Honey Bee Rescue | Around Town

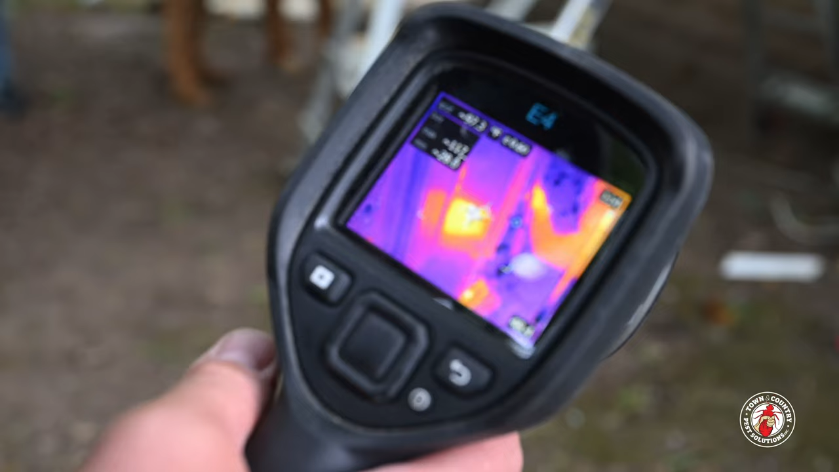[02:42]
Using our thermal camera, Jay discovered that these bees have expanded further up than we originally thought.